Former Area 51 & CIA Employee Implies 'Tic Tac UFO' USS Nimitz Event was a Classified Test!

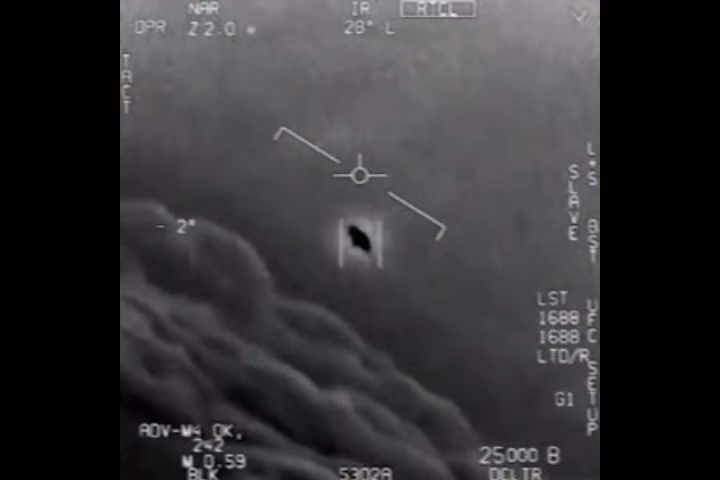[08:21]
So it's not just the things that were appearing on radar, it's also the objects that the pilots themselves were seeing. This is one of them here. And they also took a film of this because they locked into it and had the infrared film to show us. This is an image from the DOD, Department of Defense.